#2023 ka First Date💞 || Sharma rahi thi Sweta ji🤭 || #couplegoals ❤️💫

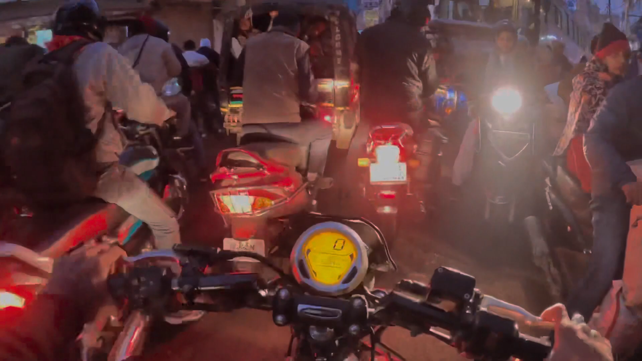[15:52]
गाइस गया आते ही देख सकते हैं फिर से हम लोग को ट्रैफिक मिल चुका है, वो भी एकदम तगड़ा वाला, सामने से एक बस भी घुसा दिया देख सकते हैं, और पूरा मंगलवार के पास पूरा जाम लगा कर रखा हुआ है।
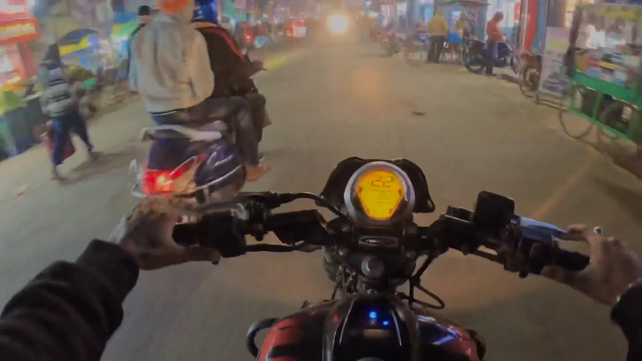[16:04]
तो गाइस पूरा उधर जाम को फाड़ते हुए निकलते हुए आ चुका हूँ, और जीबी रोड पे आ चुका हूँ, और यहाँ पे हॉलीवुड है यही गली में।